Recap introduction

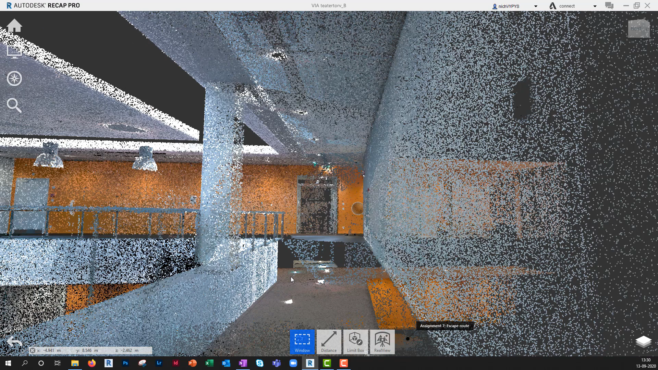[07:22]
Actually, where I want to measure here, there are no points in the point cloud. That might be something to do with the material of the floor material, the reflections on the floor. So, I'll start by measuring from the surface of the ceiling to a few points or places on the floor where I can see that there are points to measure to. So, I'll create some measurements here.
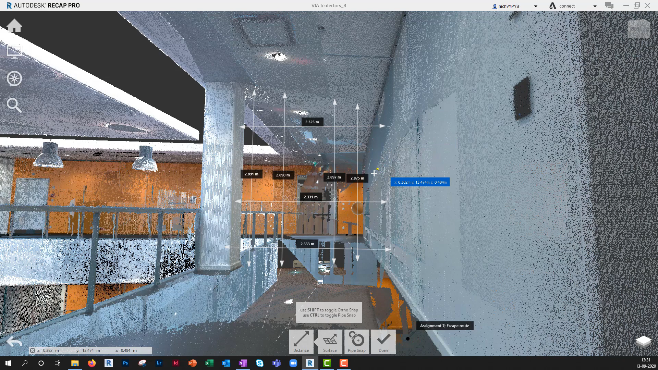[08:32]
So, again, I'll take a few measurements here to get an average. So, it will now measure perpendicular from the wall and to the column here. Remember those annotations that we have here? I can delete them if I find one of them is too unprecise, for example. The measurements on the project browser,
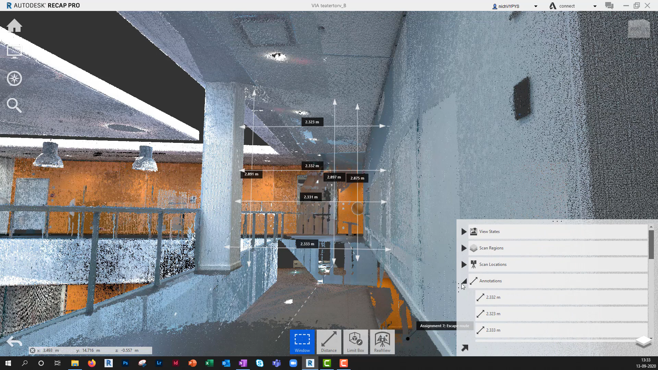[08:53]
you'll see the measurements here. So, from the project browser here, I can jump to assignment number 4,
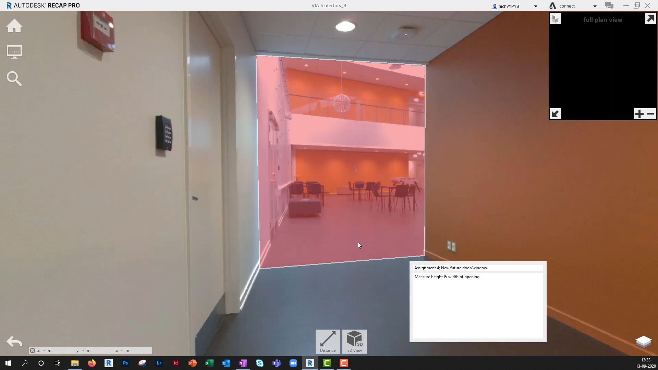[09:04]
which will be a bit more complicated.
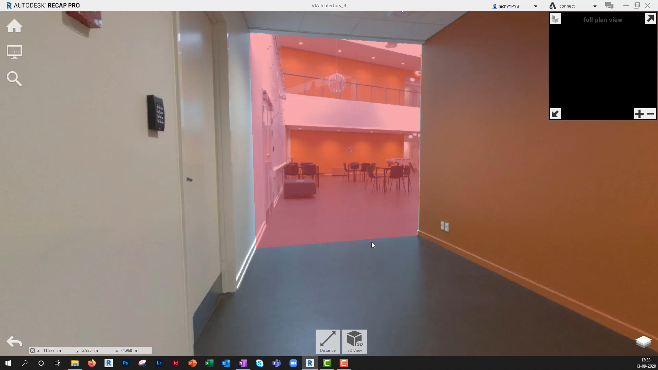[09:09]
Again, we have to measure the height and width of this opening. It's a bit more complicated because those two walls are not parallel. So, we need to have some more
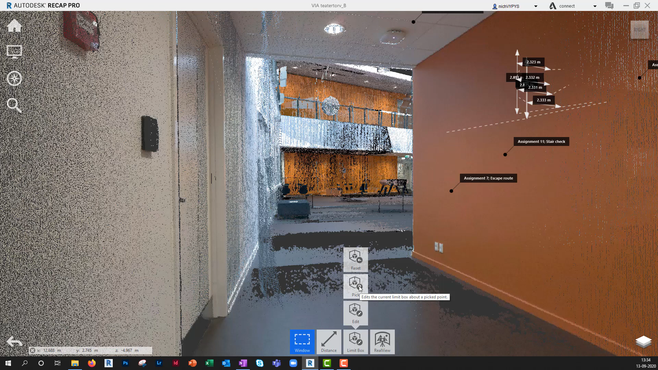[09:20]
tools for increasing this specific area. So, I'll use the tool limit box to make
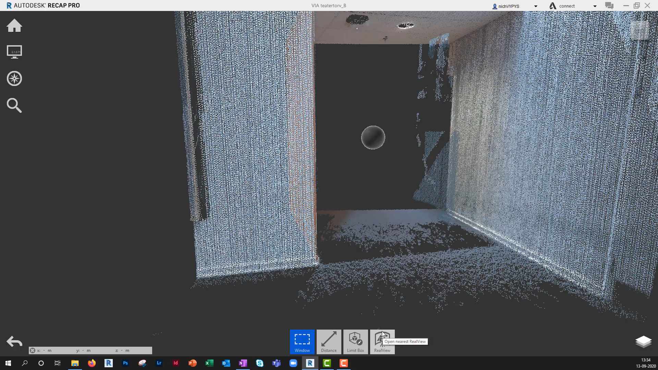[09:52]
So, again, I'll start with the easy task, first of all, and that might be to measure the height from the ceiling to the top of the floor. And also, set will be a good choice here. So, and we have a lot of points available both on the ceiling and on the floor to measure.
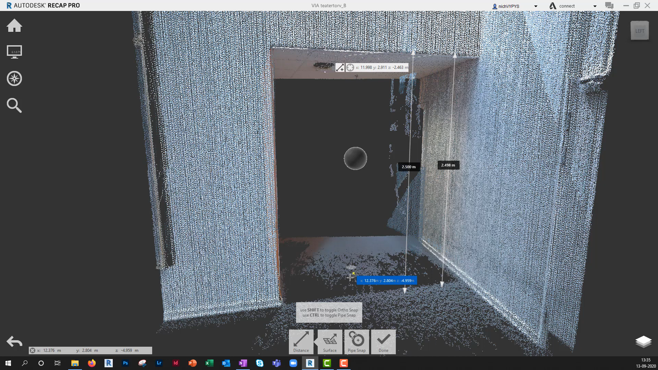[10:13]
So, that is not the biggest problem here.
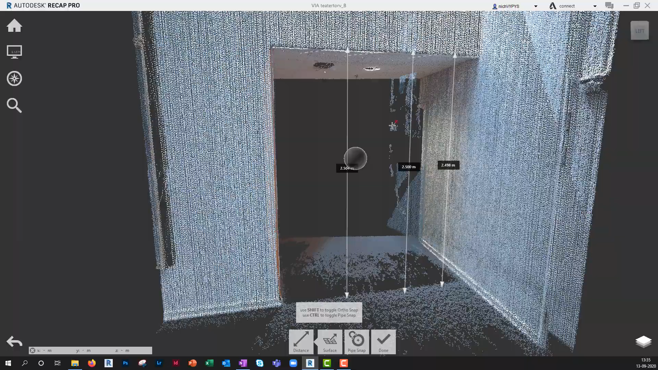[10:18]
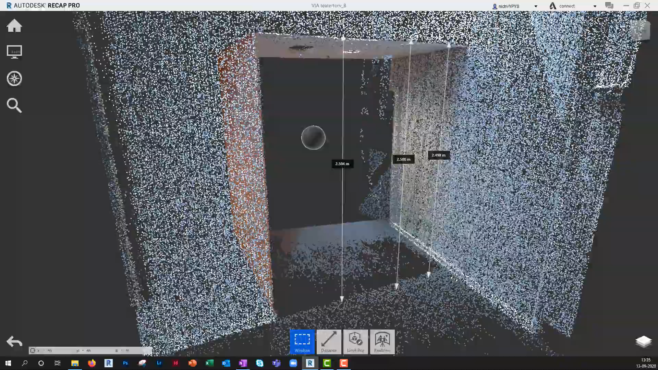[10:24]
So, if I want to edit, for example, the limit box here because I want to remove the ceiling, so to say.
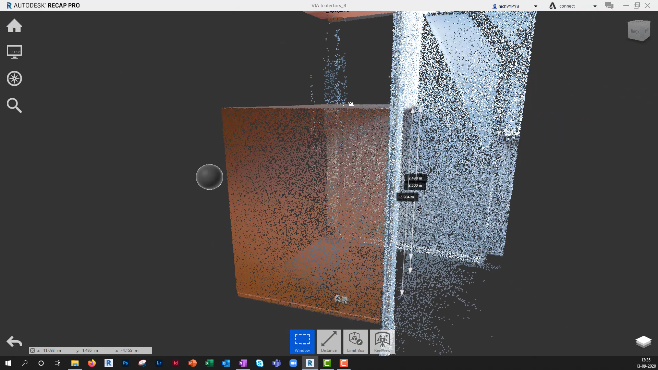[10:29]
So, I'll say limit box and say edit and then I'll move down the top here.
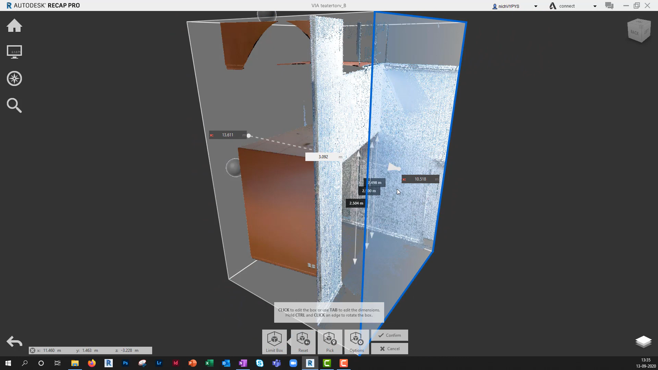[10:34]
So, I have a very good section of this area.
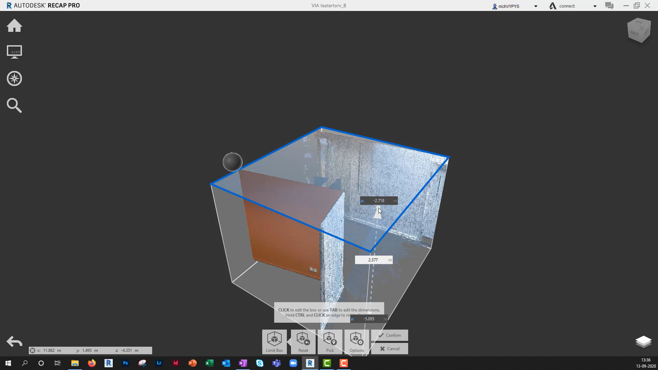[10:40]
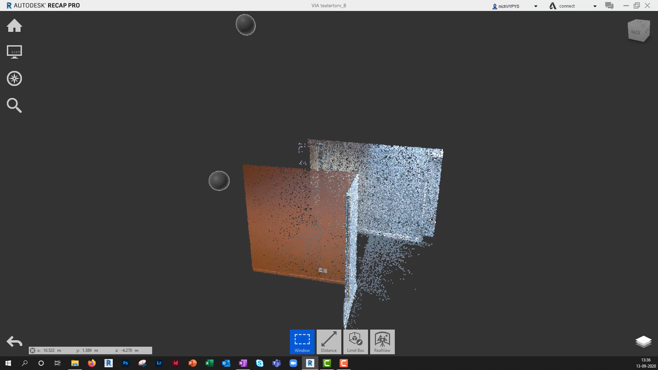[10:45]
So, now, there might be a few ways of measuring here, but I'll just show you one.
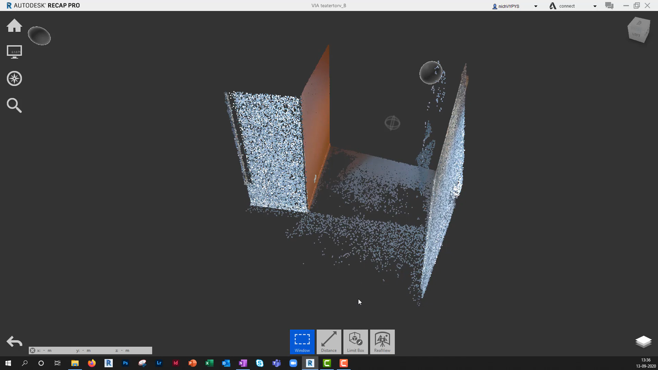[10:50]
I think you can try some of the other tools here,
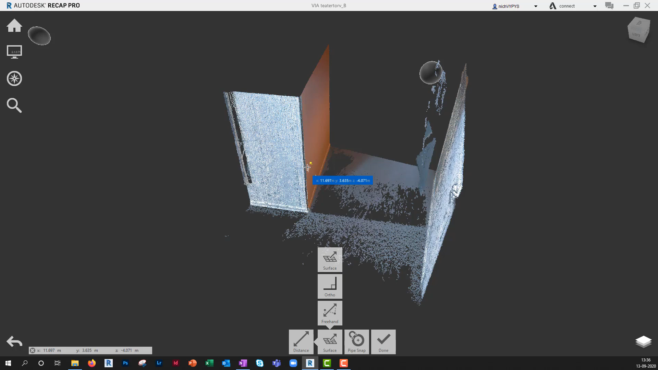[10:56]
but again, it will be surface and then from this surface
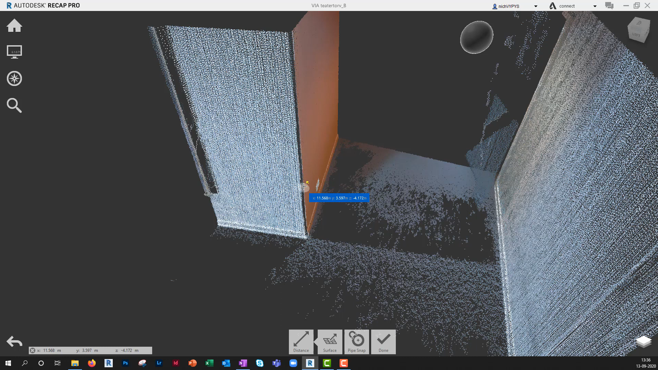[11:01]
as close as possible to the corner and then to somewhere on this floor here. We'll check afterwards if it's in the right direction of the front of the wall.
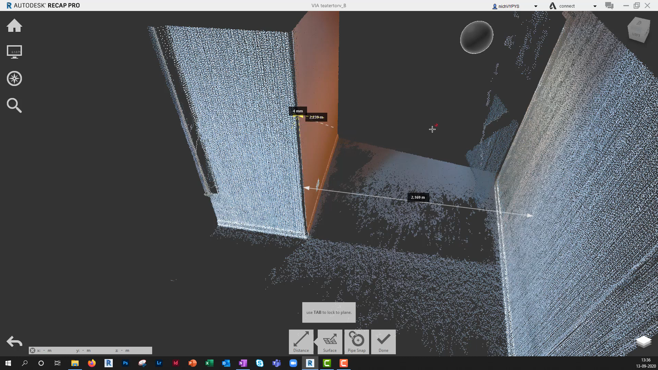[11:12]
Because it might be otherwise, since the two walls are not parallel, then it will not be precise.
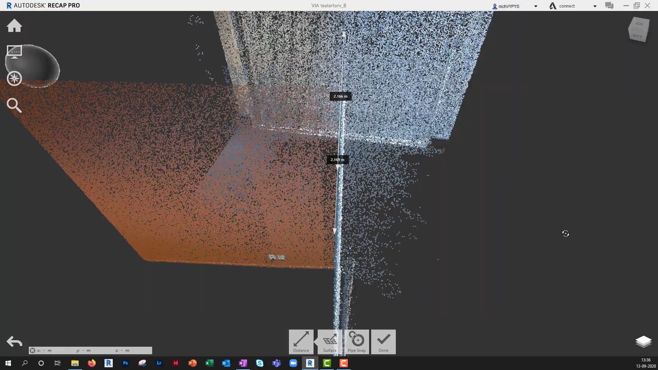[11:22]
So, it looks like I found the correct distance here.
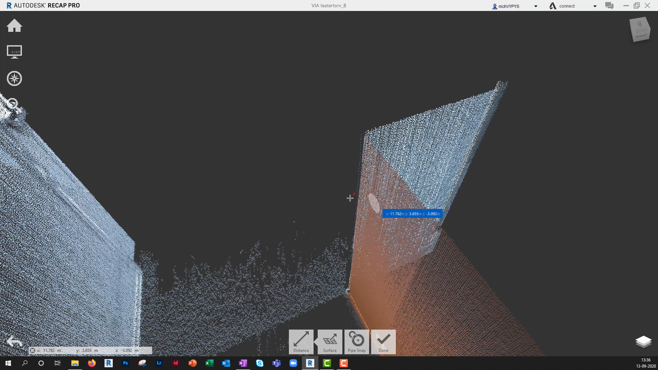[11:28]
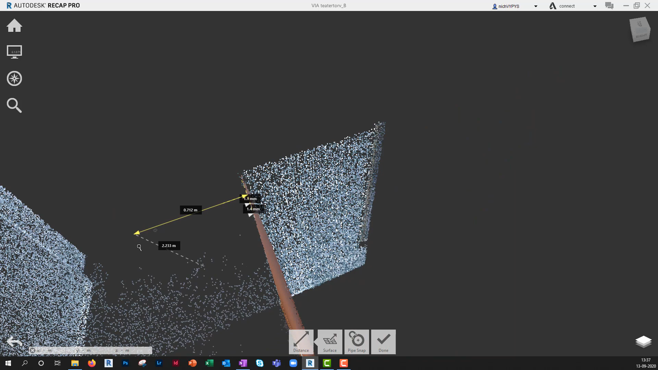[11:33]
So, again, I'll add some dimensions here and
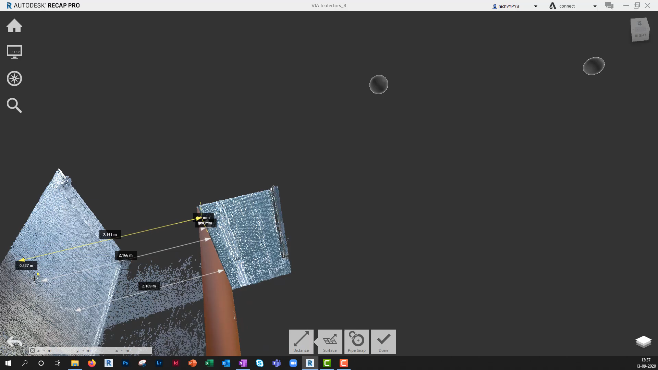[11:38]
then I'll take a mean value for getting the correct width of this point cloud.